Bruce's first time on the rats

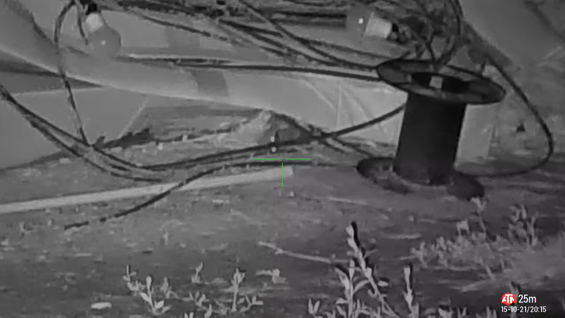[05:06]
I think this one was a case of small rat, side pocket.
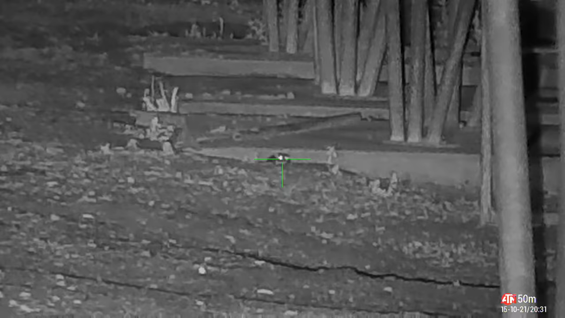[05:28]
That one's dead. Yes, he is.
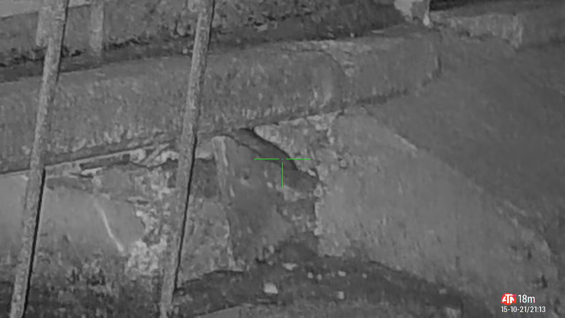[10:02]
This guy was playing a little hard to get, so I had to wait for my shot, but when I did, it was a nice clean headshot.
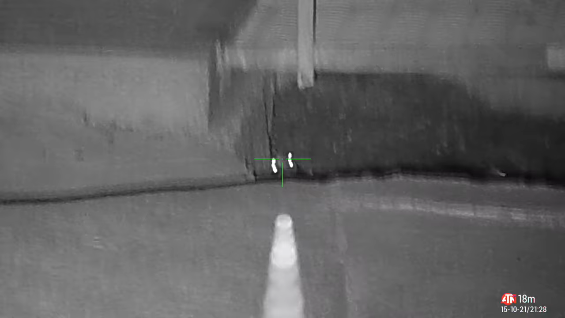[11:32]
This guy wasn't giving me much of a target, but I could see his eyes shine and I knew there was a solid backstop behind him. So I took the shot, and down he went.
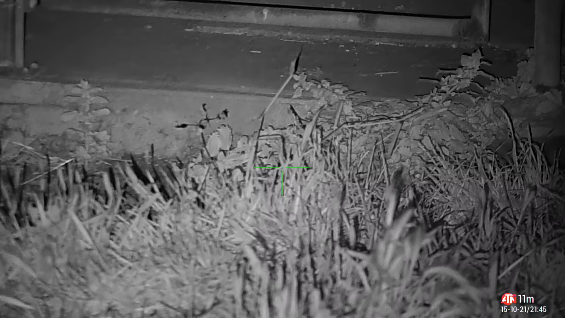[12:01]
And going by all the twitching behind the bushes, I think it might have been a headshot. I constantly get asked, what do we do with all the dead rats and pigeons? Well, we pick them up. We collect them using a pair of tongs so we don't actually handle the dead bodies. We place them in a bucket, and once the bucket gets full, we dump them on the compost pile, like the farmer has asked us to do so.
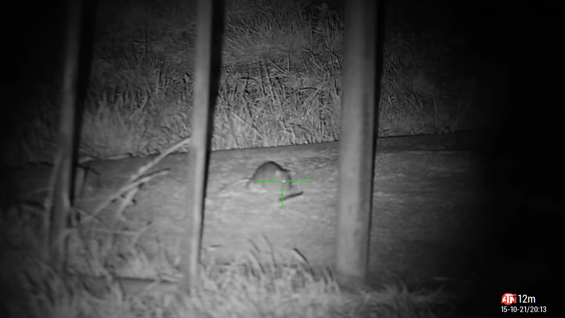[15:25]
Well, that's it for rapid fire, and this is the last rat for the night, because I think they're ready to hoist the white flag.